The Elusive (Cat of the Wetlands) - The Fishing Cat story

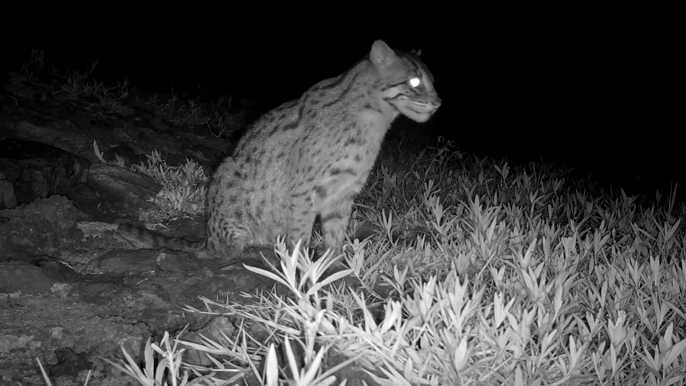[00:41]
The fishing cat, one of the only two cats out of 40 odd ones in the world.
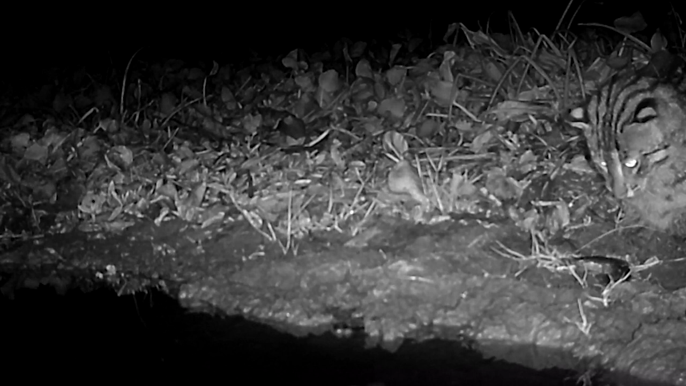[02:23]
Fishers speak the fishing cat's excitement and playfulness like no other. Fishers speak the fishing cat.
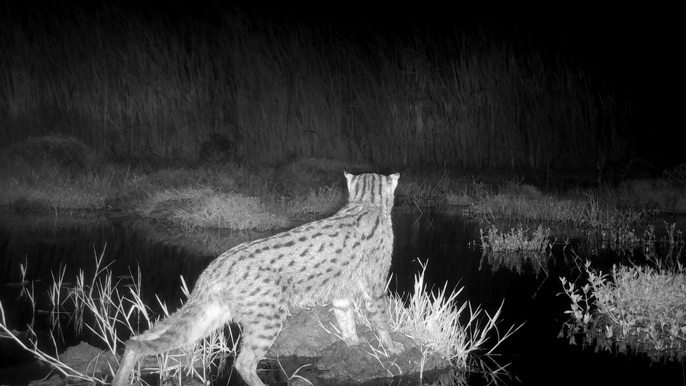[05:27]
here in Chillica the fishing cats share their space in this
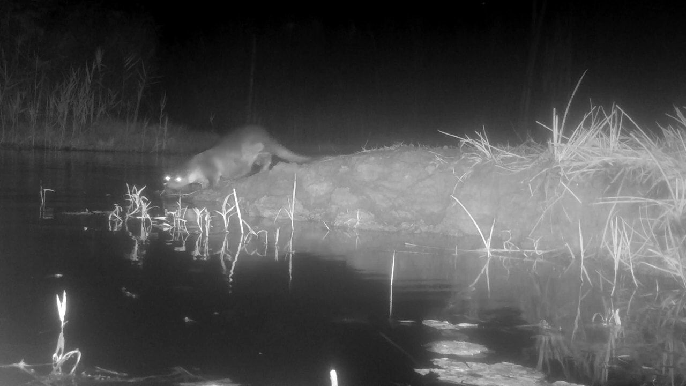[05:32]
rich wetland environment with the diversity of life-forms especially these aquatic gymnasts orters
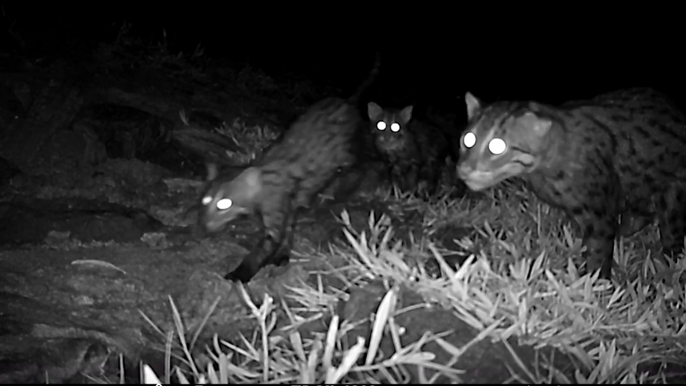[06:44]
these cubs are about two months old they have just started to learn their lessons of hunting in water this is choti she had sustained injuries to her leg in 2019 but remains remarkably resilient
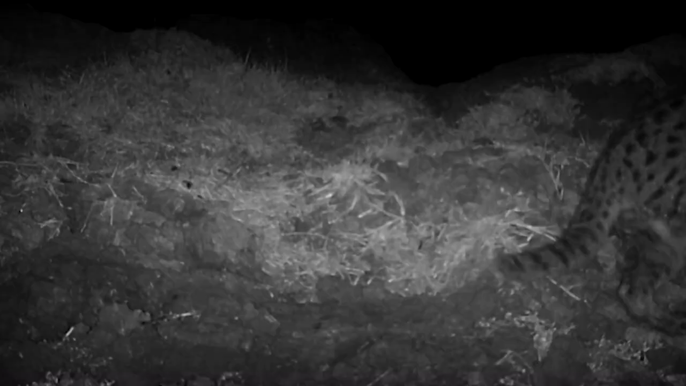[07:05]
these cubs are her third litter ever since we started following her
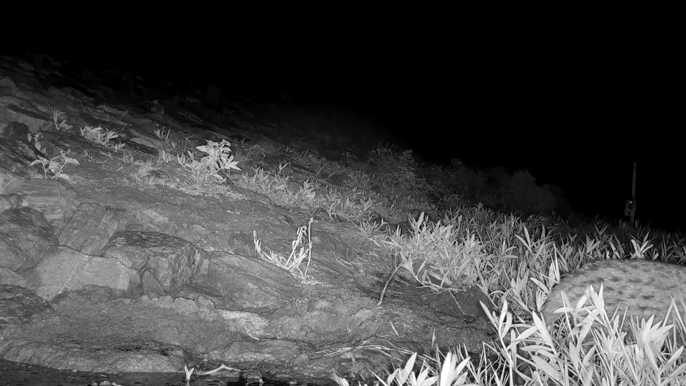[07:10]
after three months the cubs grow quickly as do their appetites providing for them becomes increasingly harder
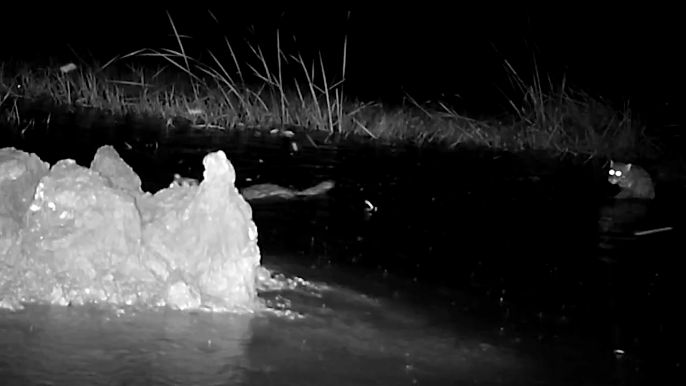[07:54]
it's not a world- Choti's cubs are now over five and a half months old. They are almost her size now.
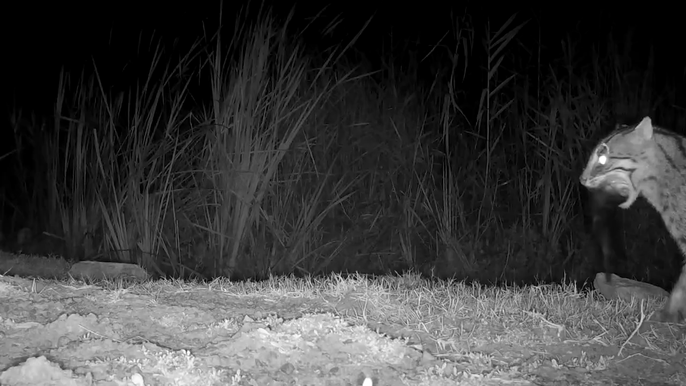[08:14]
She has moved to a new location which allows her to hunt bigger fish more frequently.
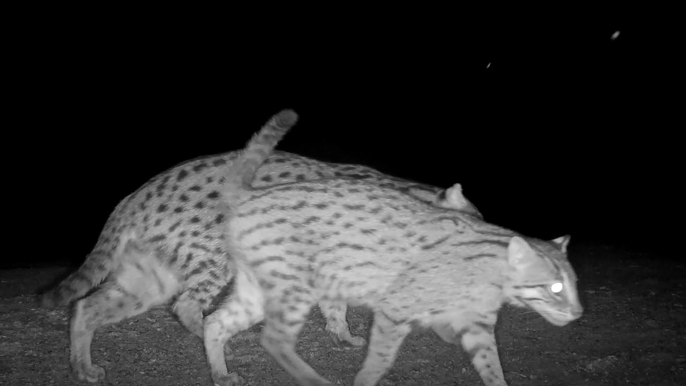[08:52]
frequented by her current partner and the father of her cubs. During this time, we witnessed something remarkable. The father came to visit the cubs with Choti. A behaviour never recorded before in the wild.
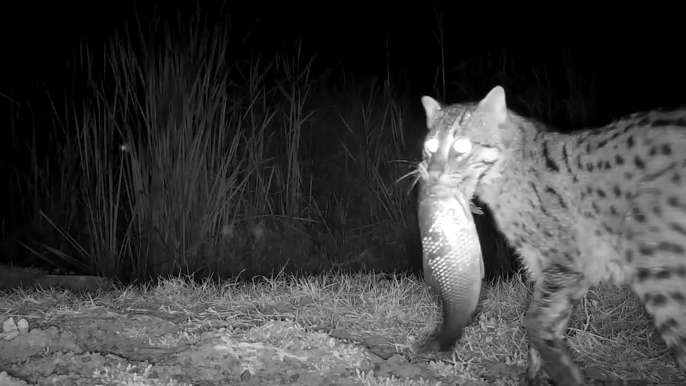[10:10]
But still share their lives with their mother. Especially the thrill of having hunted a fish all by themselves. From here on, the cubs will grow increasingly independent and will
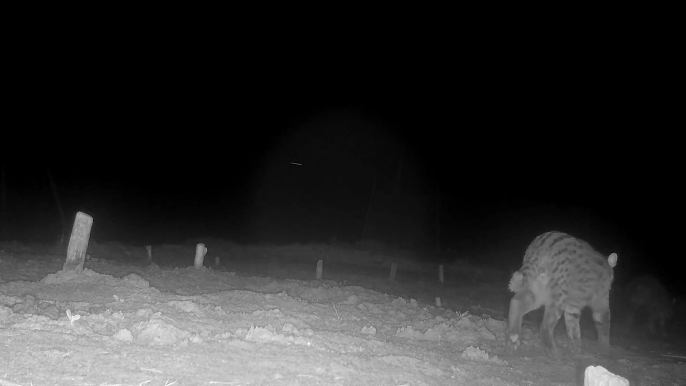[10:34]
soon move out to search for their own territories. A journey towards an increasingly uncertain future.